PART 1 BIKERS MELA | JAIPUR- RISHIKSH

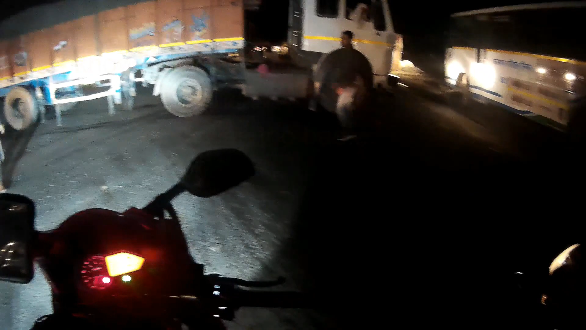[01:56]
The reason why there is so much traffic jam is because of this accident.